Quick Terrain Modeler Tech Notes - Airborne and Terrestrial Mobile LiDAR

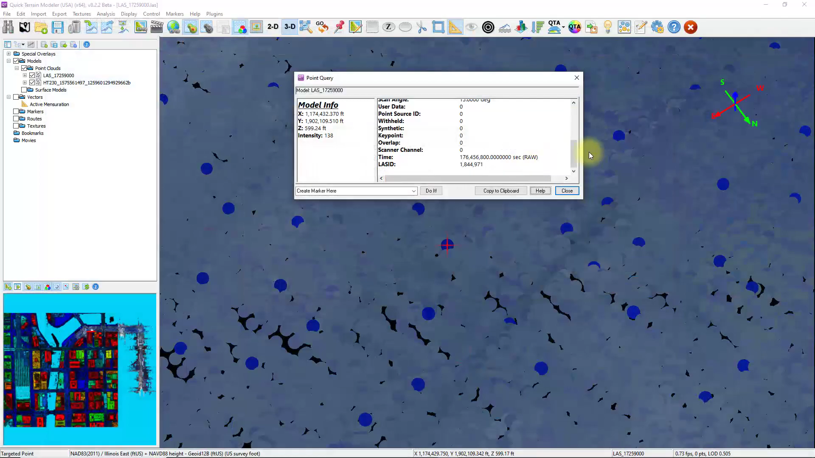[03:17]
But what we could do if we wanted to combine the analysis is rather than visualizing the RGB values from the terrestrial LiDAR scanner, we can switch that over to the intensity value.
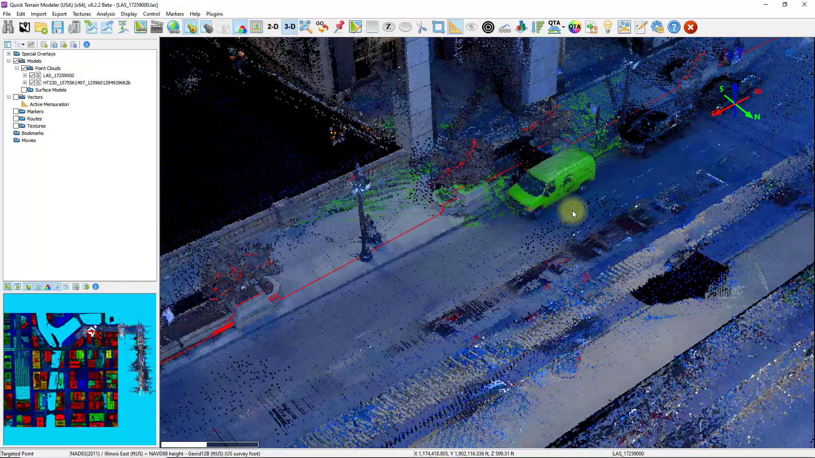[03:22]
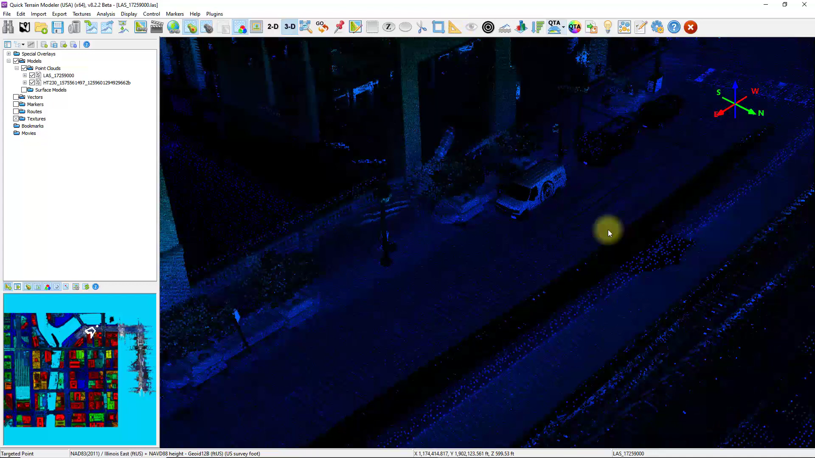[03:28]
And now we're looking at the intensity values, which is basically the amplitude of the energy that got returned back to the scanner for both the airborne and the terrestrial LiDAR data together.
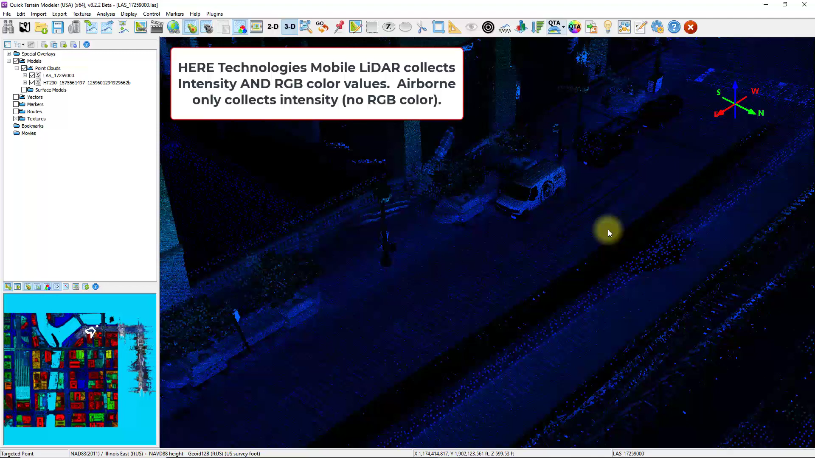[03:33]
I'm going to turn off the height color. I'm going to brighten up the scene a little bit so we can see this grayscale intensity image a little clearer.
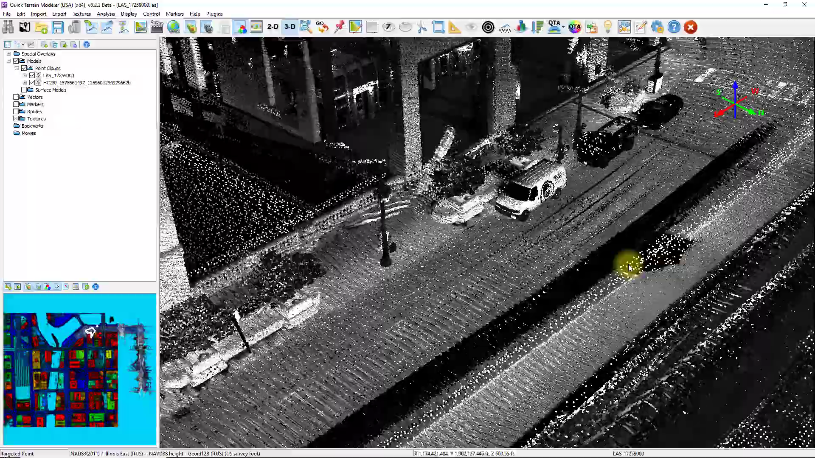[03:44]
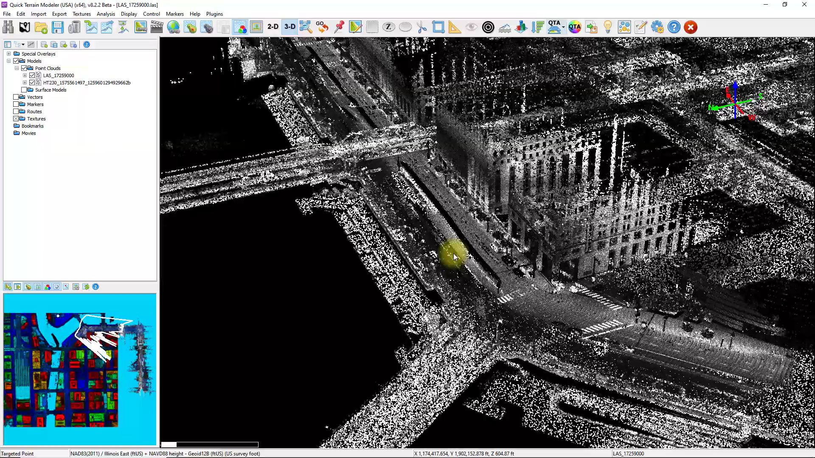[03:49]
One last thing to note before mixing technologies is the data units and coordinate systems as I mentioned earlier.
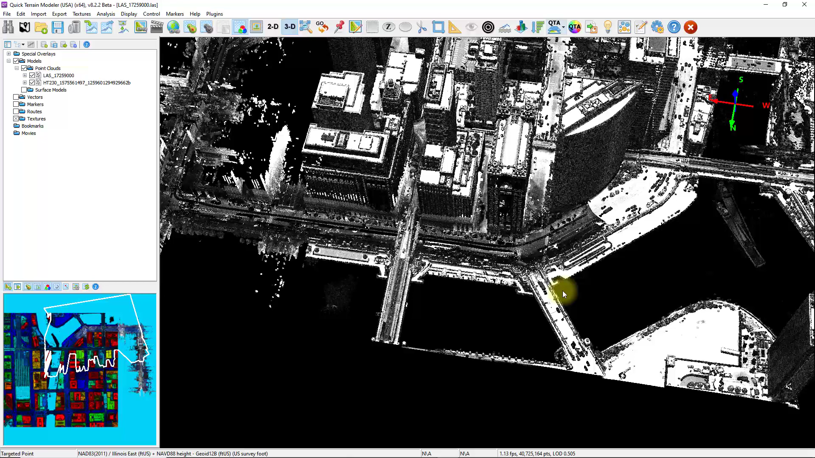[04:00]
QtModeler will automatically prompt you when detected, but there may be times where the data is not tagged properly in the geotags. In those cases, you might need to override those tags and then go to Edit Convert Coordinate System to have them match up.